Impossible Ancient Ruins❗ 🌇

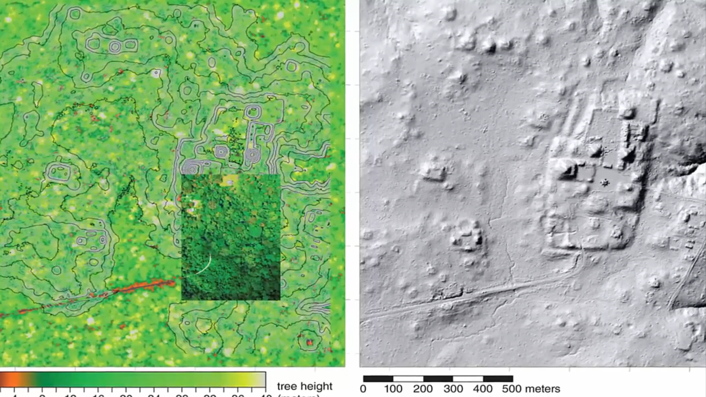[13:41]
We can see a much better picture of the entire society, Takeshi told the media.